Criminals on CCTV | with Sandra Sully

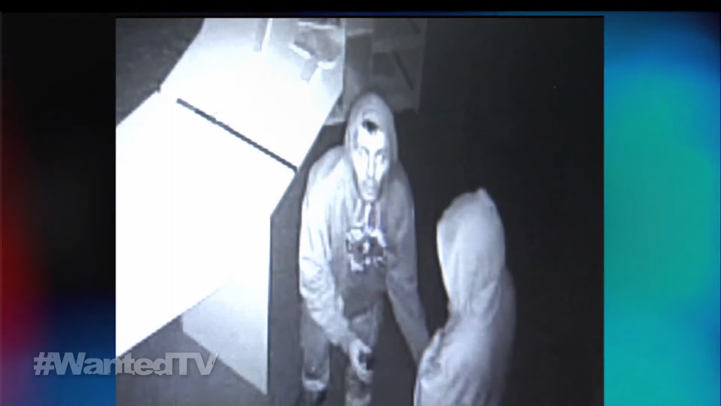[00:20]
The man even poses for the security camera as they get away with thousands of dollars worth of computers.